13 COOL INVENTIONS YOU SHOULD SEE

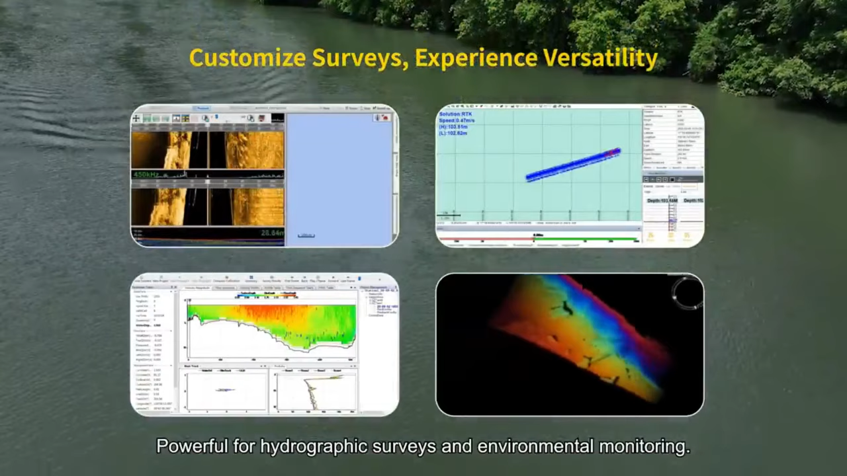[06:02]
The Hydroboat 1,200 is an efficient and painless tool for mapping the ocean floor,
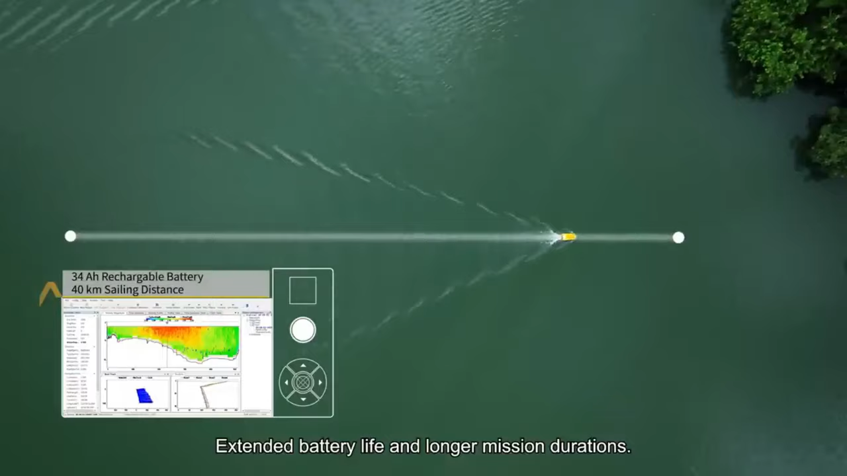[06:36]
The vessel is equipped with a GNSS directional positioning receiver and a high-precision single-beam echo sounder to ensure the collection of accurate and dependable data.